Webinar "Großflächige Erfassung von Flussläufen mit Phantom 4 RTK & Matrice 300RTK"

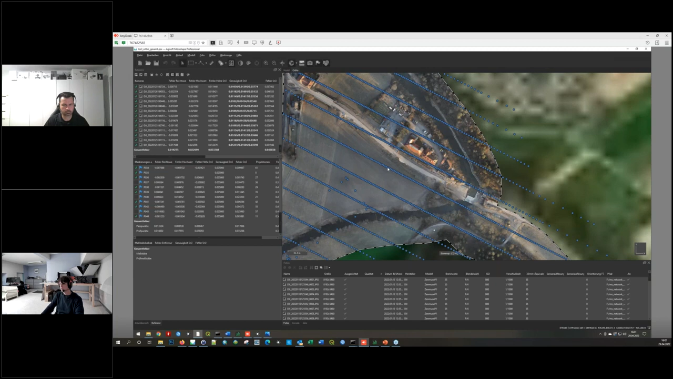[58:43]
die letztendlich aus diesen vielen Oblieg-Fotos dann bestehen, die dann in alle Richtungen aufgenommen werden. Also hier Smart-Oblik für die Flächen und an den langen Korridoren und Abschnitten,